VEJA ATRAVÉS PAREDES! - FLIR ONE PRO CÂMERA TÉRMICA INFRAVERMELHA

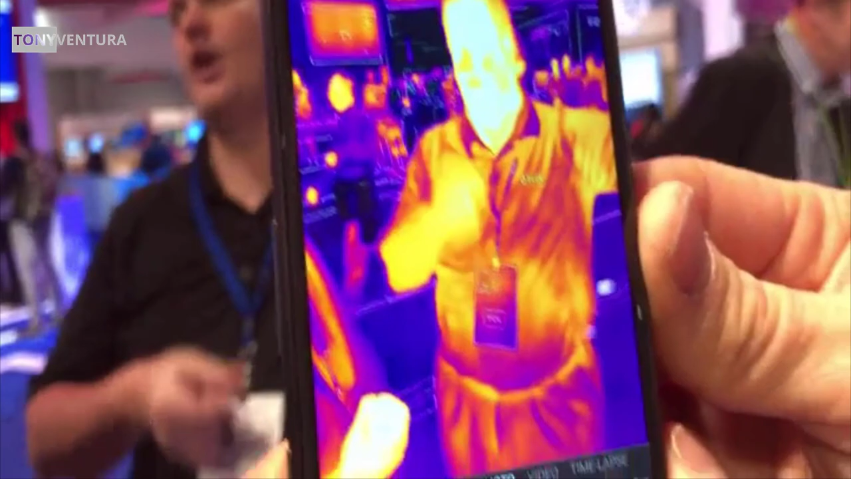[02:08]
So what you see here is a thermal image as well as a visible image.
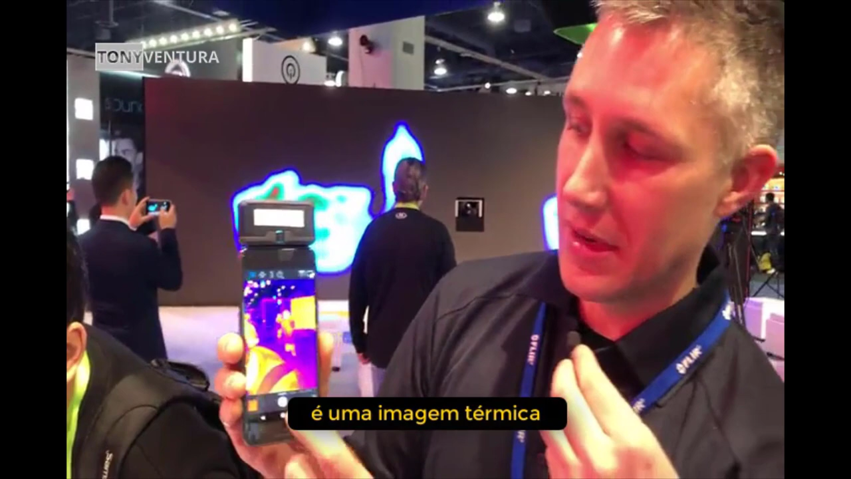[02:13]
Okay.
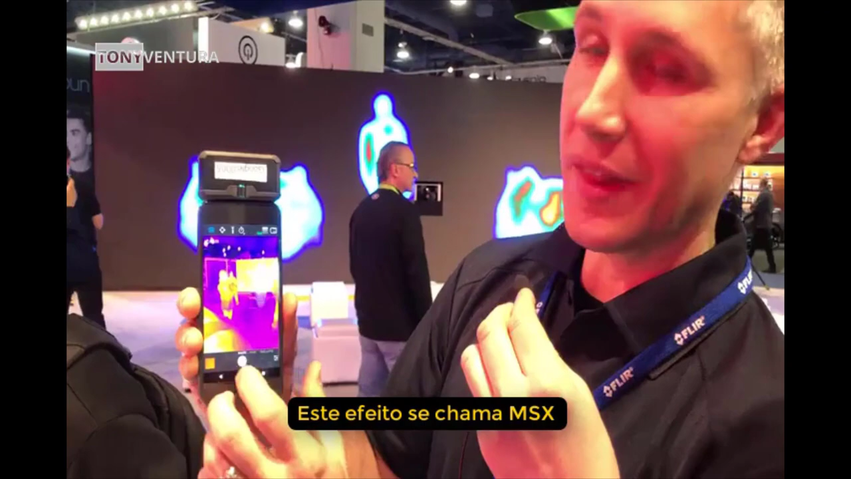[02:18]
And so that's called MSX, and that's proprietary to Flea. And what that allows you to do is have all those nice visible edges on the thermal image.
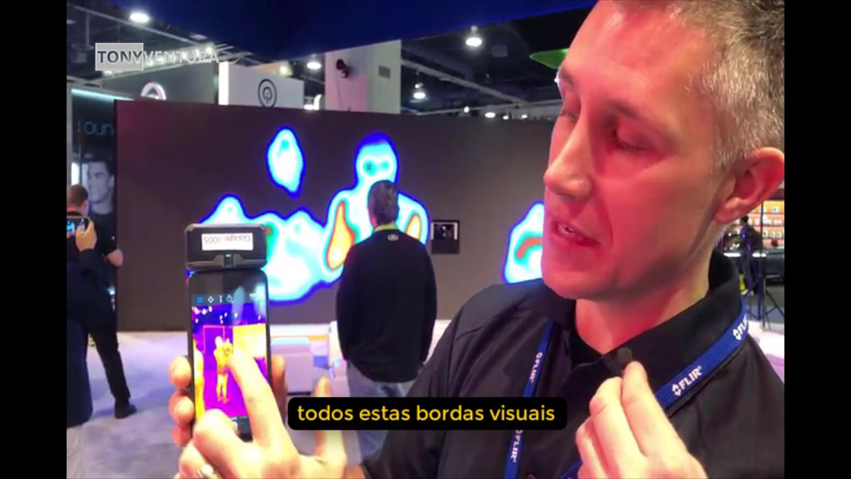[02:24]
Put my hand on the table.
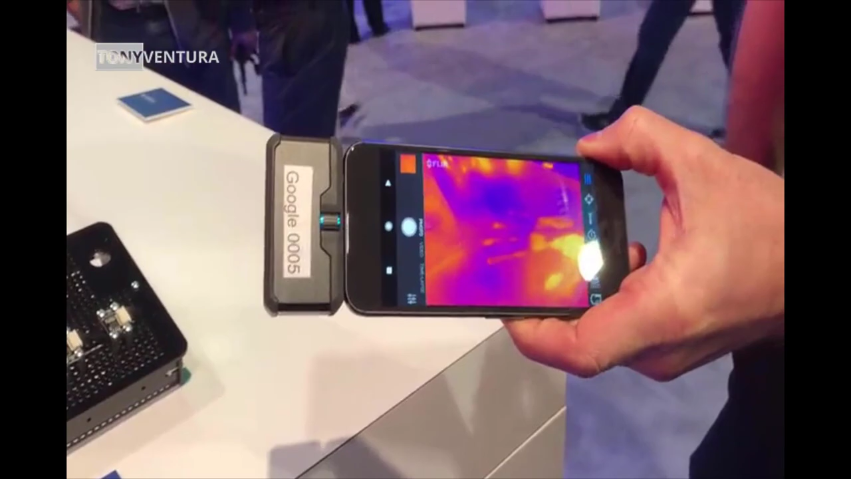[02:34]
That's the heat left from my hand.
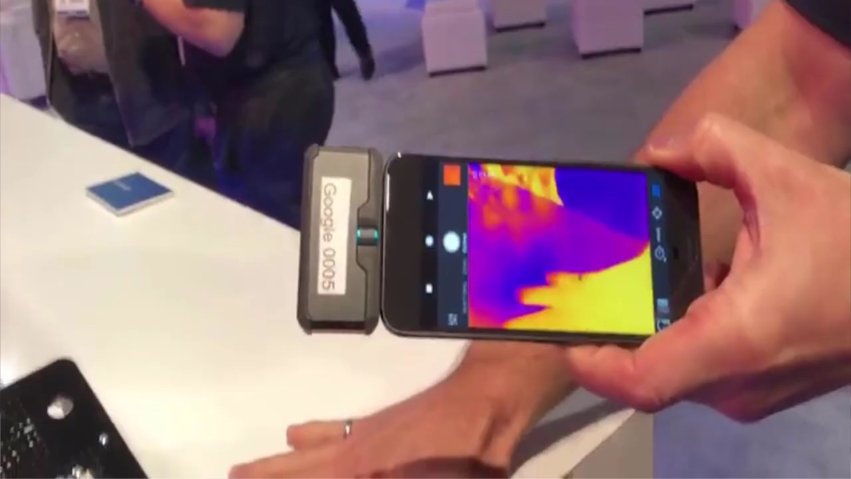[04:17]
E muito interessante, se você colocar o dedo na parede ou a mão na mesa, e tirar, ele consegue ver aonde estava sua mão, onde estavam seus dedos.